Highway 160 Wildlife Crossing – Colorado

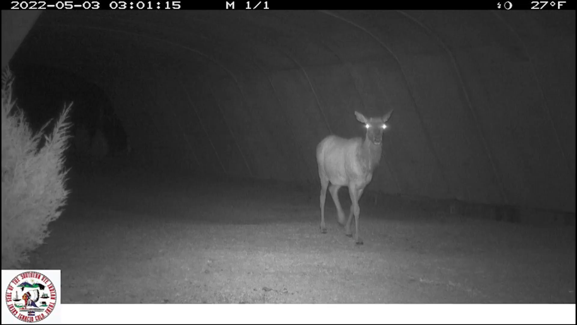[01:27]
GPS data and video surveillance showed
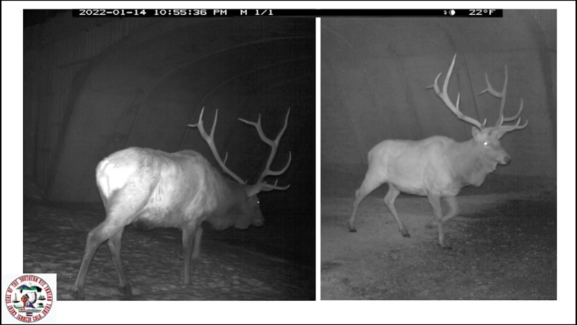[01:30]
elk using the crossing even before construction was finished.